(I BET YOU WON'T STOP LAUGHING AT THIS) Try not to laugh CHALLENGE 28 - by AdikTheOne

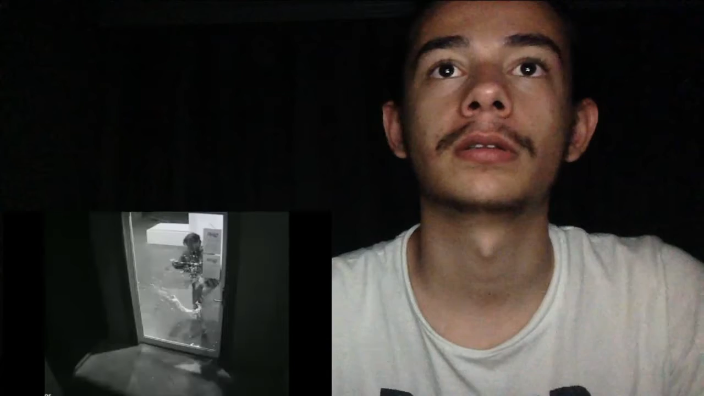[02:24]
Look at this shit. You're gonna get stuck there for sure. Yep. Yep. He's getting stuck there for sure. Well, he got in, but. Oh, what the fuck?